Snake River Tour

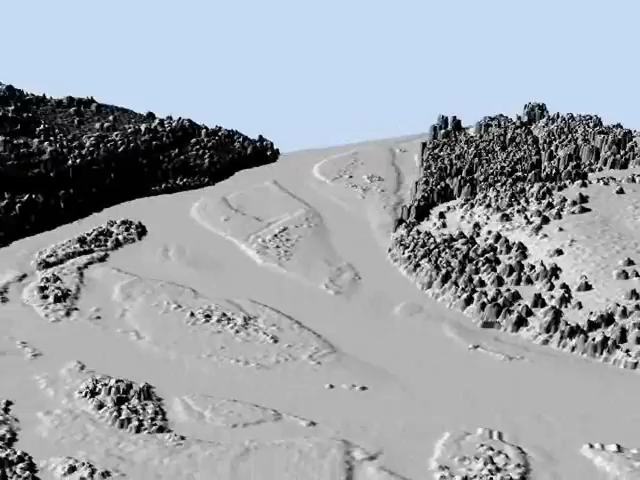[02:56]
The steepness of the left side is dominated by bedrock.